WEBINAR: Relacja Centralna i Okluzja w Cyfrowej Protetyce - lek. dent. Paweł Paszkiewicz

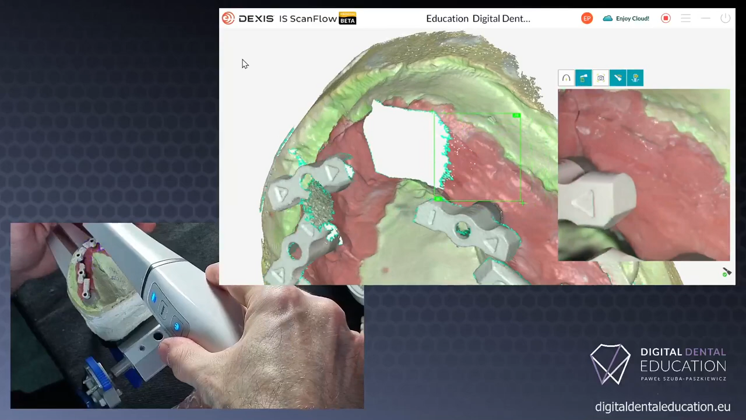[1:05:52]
lecimy. Tak, mamy to wszystko. Ciach.
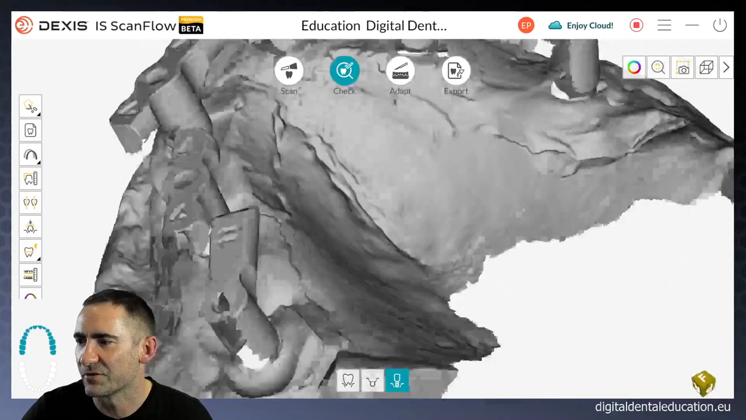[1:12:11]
I sprawdzamy dokładność naszego skanu, naszych scan flag, smart flag. Tak? Wystarczająca ilość powierzchni, którą mamy zeskanowaną, żeby były rozpoznane w egzokadzie przez waszego technika i w odpowiedni sposób zaprojektowane.
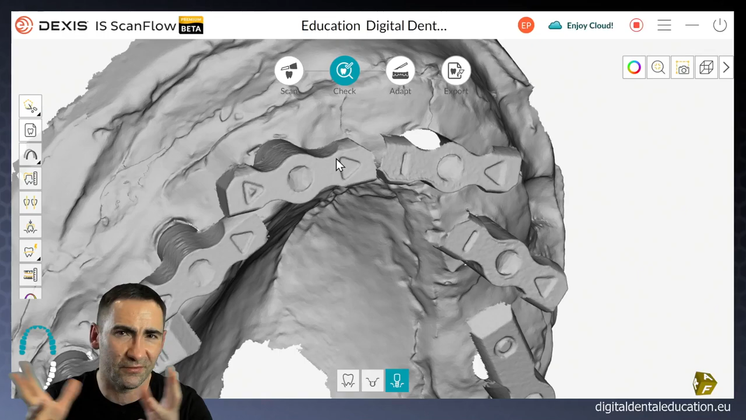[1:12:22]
Więc jak widać, wszystko mi się tutaj zgadza.
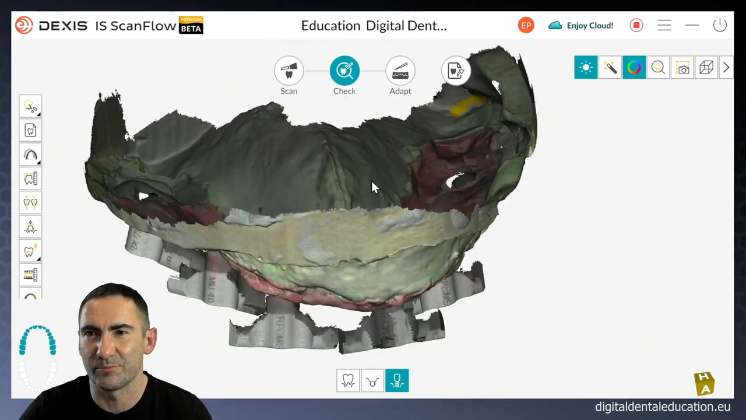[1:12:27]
Zobaczcie, pierwsza wizyta i jeszcze dwie i koniec. Dobra, tak mniej więcej wygląda nasz ten skan.